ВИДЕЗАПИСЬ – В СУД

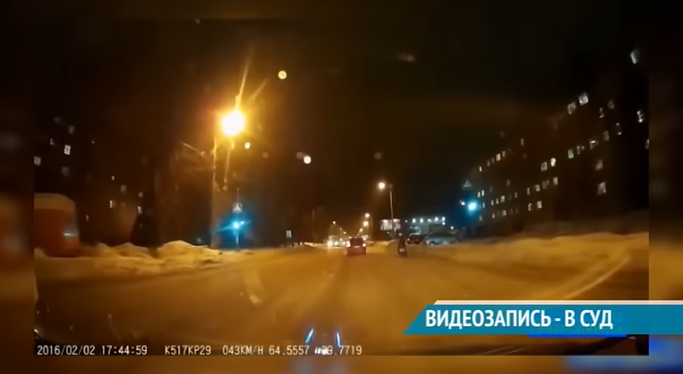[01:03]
Главное, чтобы оно было хорошего качества и на экране регистратора стояло число и время ДТП. Для доказательства подойдут и записи очевидцев.